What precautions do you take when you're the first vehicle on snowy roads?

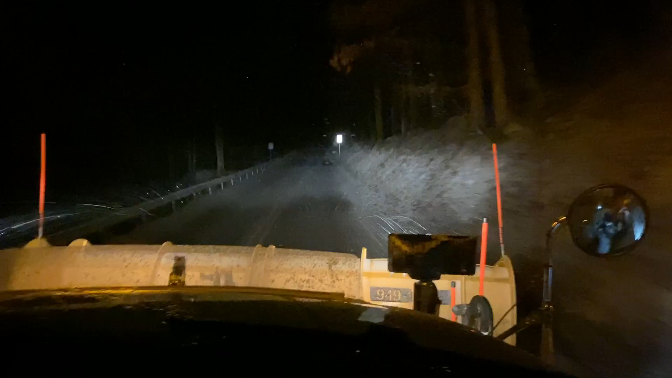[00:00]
What precautions do you need to take when you're first going down a road? Well you have to be careful like at this road you're not quite sure where the yellow line is.
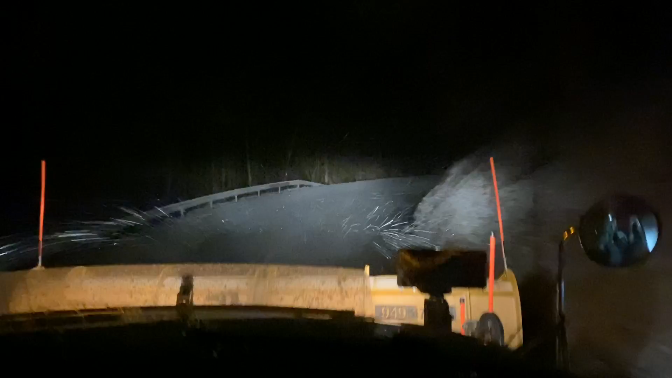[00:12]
You have an idea but you want to make sure that your material is going to be beneficial to both lanes because it might be a while until I get back out this road. So that way if I'm dropping material on both lanes then I know that it's going to work and the salt brine is going to run both ways because the crown and the road will make it run both ways.